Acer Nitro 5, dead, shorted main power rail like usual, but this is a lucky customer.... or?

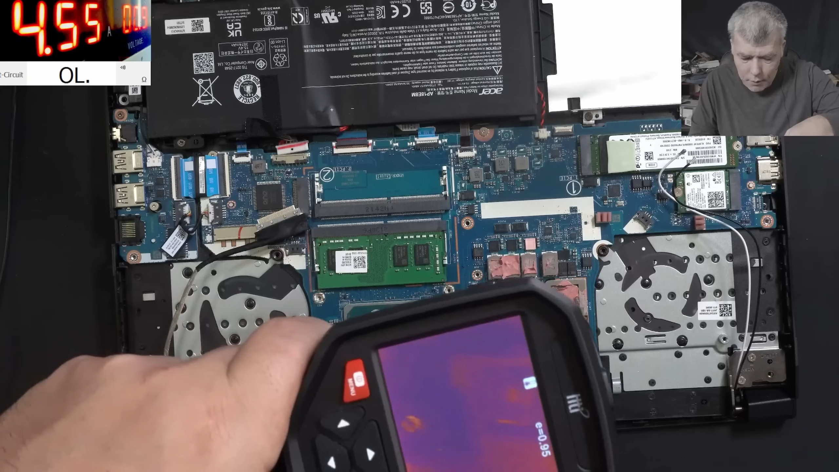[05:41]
Lol, the CPU is looking good. The GPU is looking good. What is that? The GPU MOSF... GPU... Wait, that's a weird heat signature. That heat signature looks like it's on the other side of the board.
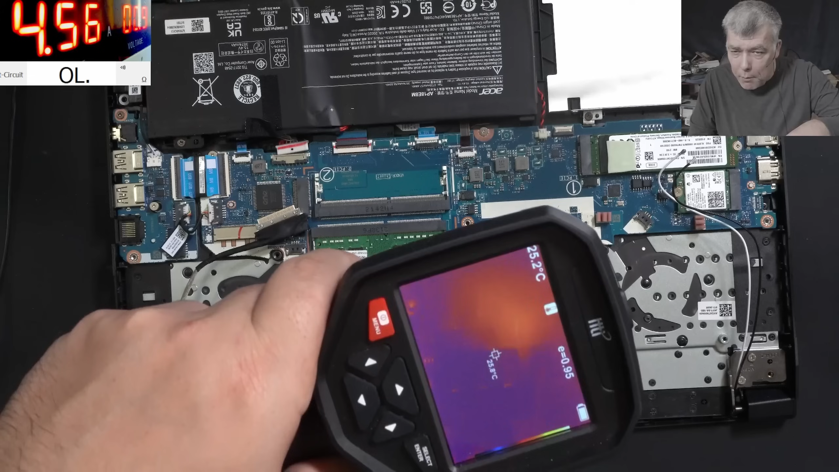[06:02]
I mean, if it will be a MOSFET.
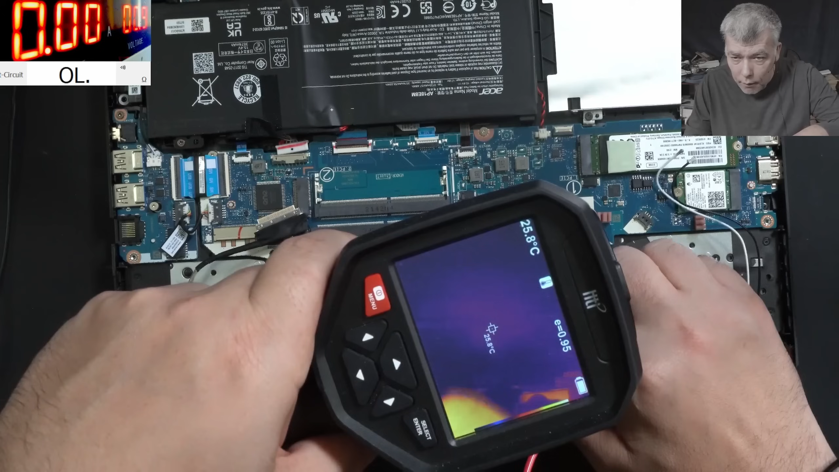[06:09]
On screen: spot 25.8°C
Somewhere here. No. This is one of the hell lucky customer.
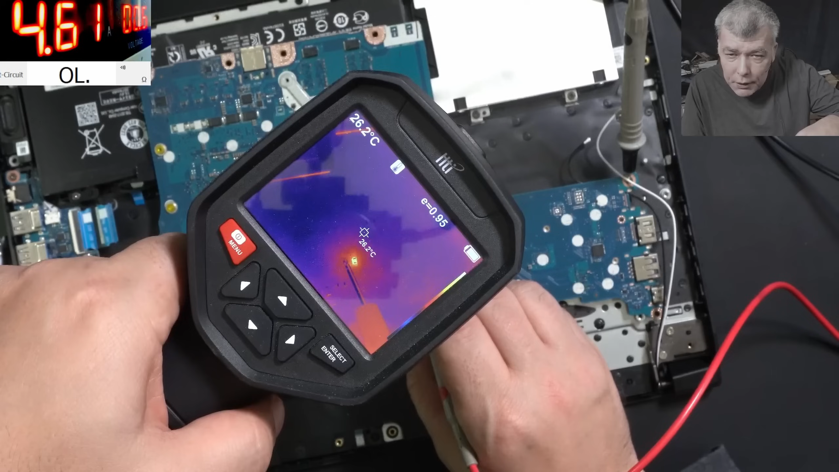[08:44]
On screen: spot 26.2°C
Check there. Check there. Check there. But the resistance is so low. So, actually, it is this one. This one.